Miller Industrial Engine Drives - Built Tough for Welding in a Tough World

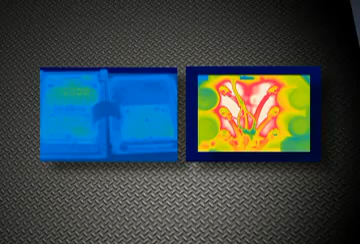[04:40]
in this photograph white and red are the hottest green and blue are cooler verifying that Miller's PC boards in the pro 300 run cooler
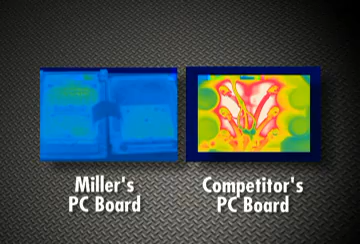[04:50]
than the direct competitors higher heat PC boards